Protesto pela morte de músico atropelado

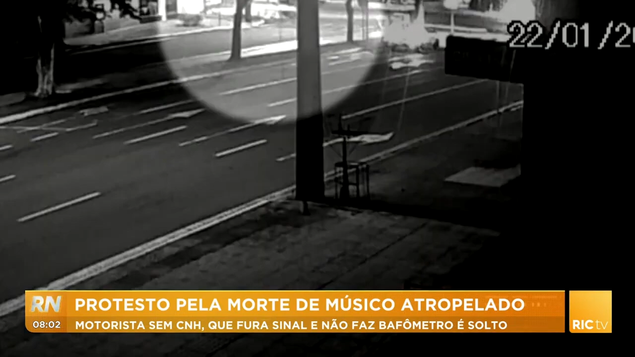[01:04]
sinal vermelho, sinal fechado, ele passa por alguns veículos, passa por um caminhão e outros dois carros,